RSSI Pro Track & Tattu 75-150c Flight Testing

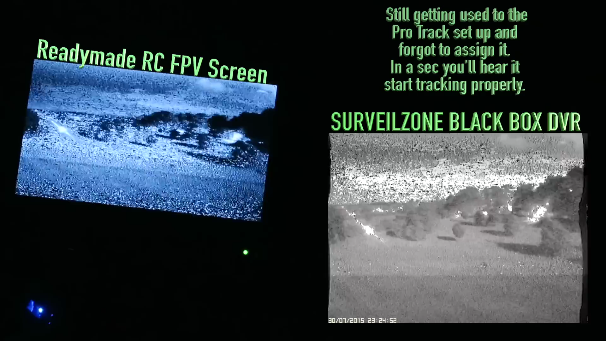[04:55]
not getting a bit of video breakup
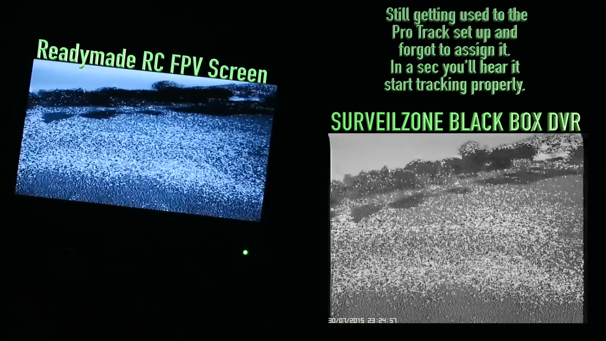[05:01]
there we go
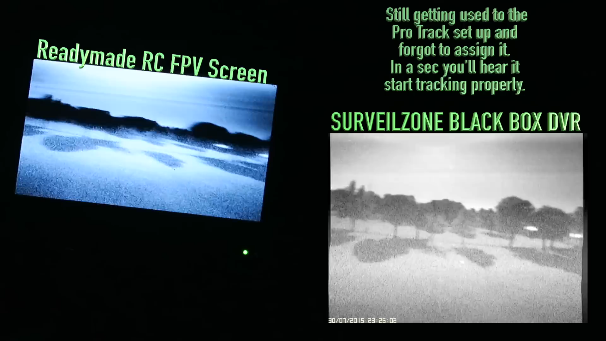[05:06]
the video breakup was while the acquisition was happening i obviously didn't put the uh the quad far far enough away uh you're
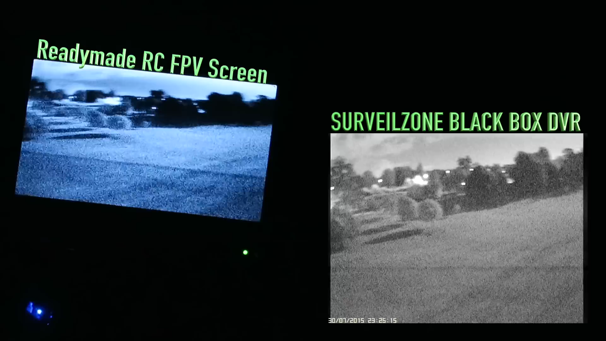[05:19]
supposed to put it a good 20 feet away when setting it up and that allows it to uh acquire a solid track i could hear
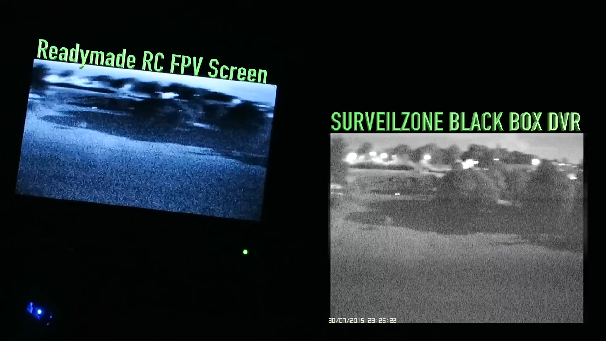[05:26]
i could hear the uh the tracker not moving which was when we were getting the bit of video breakup now though look at that lovely and solid see now good pilot be wishing around between them trees down there wouldn't i
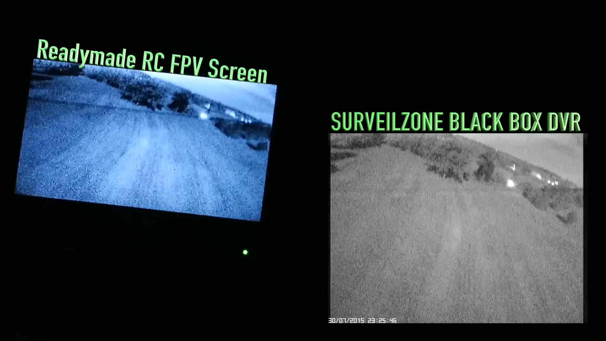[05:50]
and that's the difference between me and a good pilot a good pilot i am not
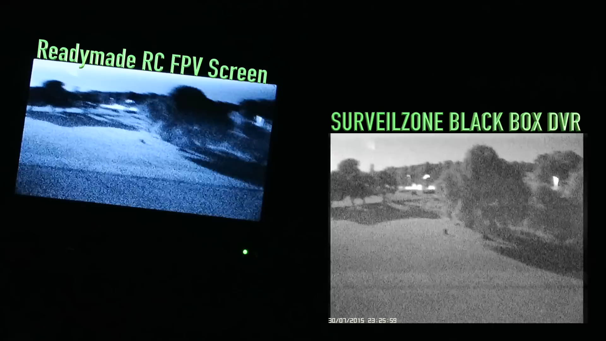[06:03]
it certainly seems a lot more sprightly i have been running this on the five fours which has really been killing the batteries quickly
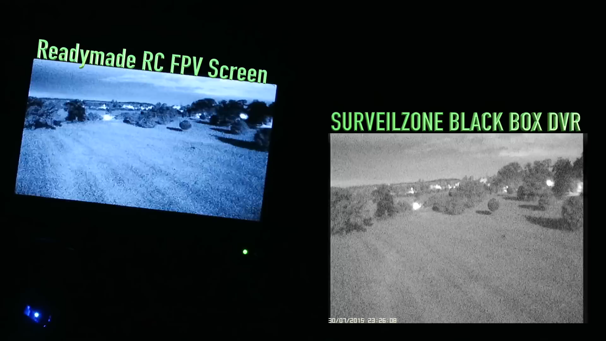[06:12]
uh so i've swapped down to gem fan five threes on these little 1806 motors i think i've got the rc timer ones on this on the racer x
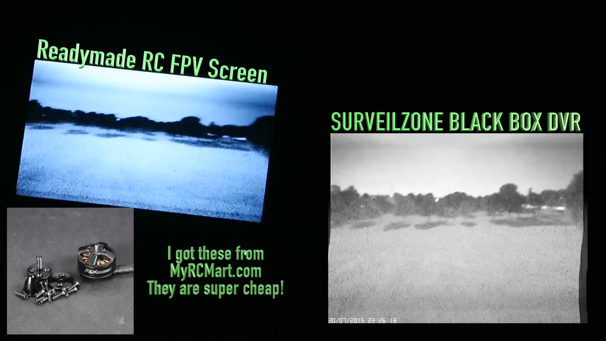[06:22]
which i've been using for the night vision uh and they've had a good beating and they've had plenty of use and i've put all sorts of props and battery
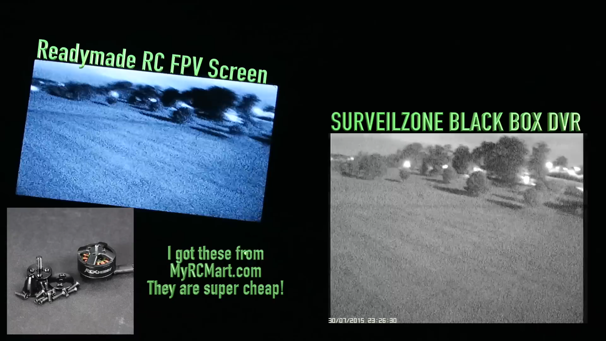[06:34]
configurations on which you shouldn't really and they're still going all right and they are as cheap as chips i prefer cobras and i believe i'll be trying out some dys props
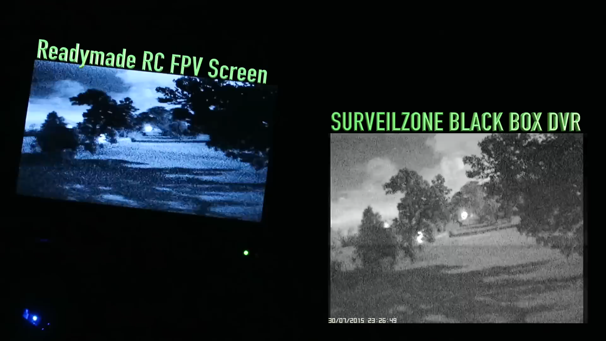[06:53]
soon there we go big fernil zone violation there going between or behind that tree going
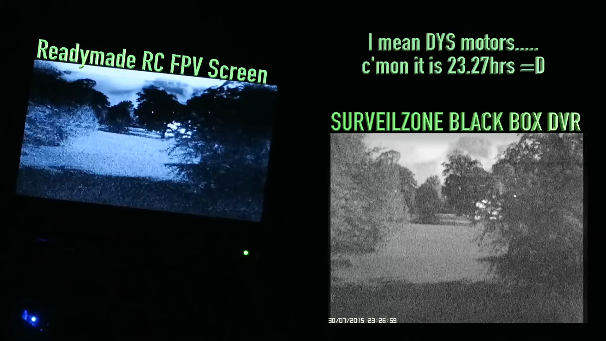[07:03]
through these bushes here there's maybe five or six trees between us here it's weird hearing it pop up beside me uh well not beside me but i can hear it in the distance to the right of me it's a bit weird so um oh look at the shadow from the moon you see that down there superb
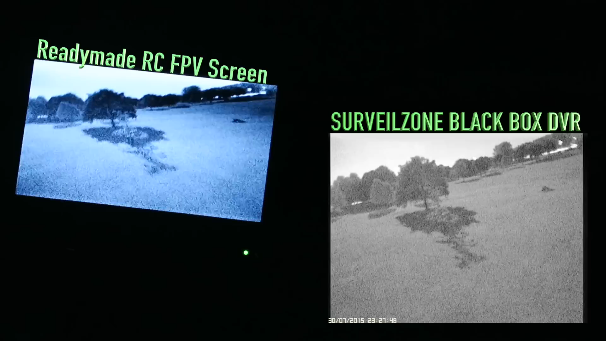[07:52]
loving this i'm hoping i should get a little bit longer times on the five fours on my zippy compacts uh 4s 1000s um i wasn't really getting much of a flight you know it was giving me a minute or so and then hitting the voltage alarm those batteries are very tired and really these little motors aren't really up to five fours
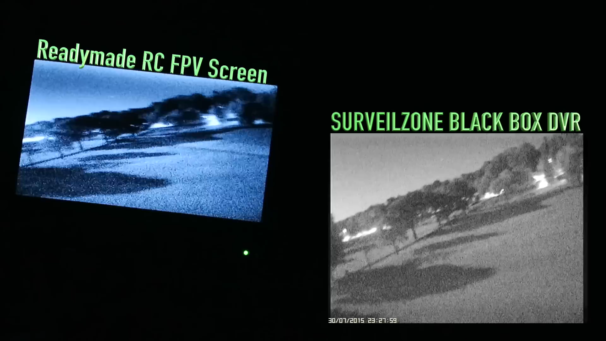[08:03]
much better on the gen fan five threes
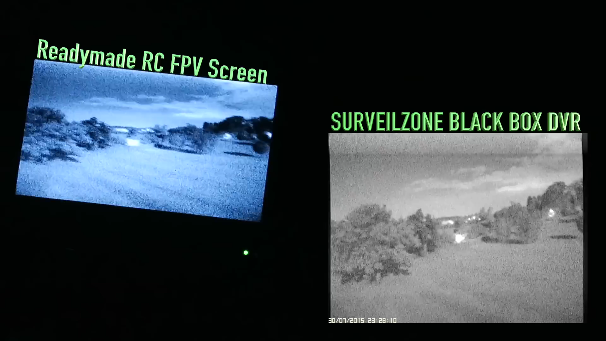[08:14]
really a beginner set up this but for night flying i just wanted something i could waft around comfortably with uh i'm not used too much power so that's why i went with these for that moon so bright i'm actually getting more noise off this uh recording or in this recording than i normally do um hopefully the dvr is working so that you can see it properly